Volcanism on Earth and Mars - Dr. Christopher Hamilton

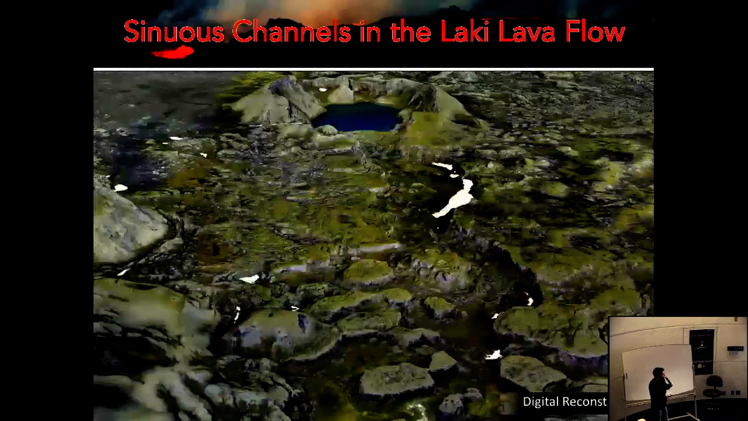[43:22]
looking at all these little islands and this is a projection or a digital reconstruction. And to give you a sense of scale, this little wooden boardwalk is about a meter across. And here's an example.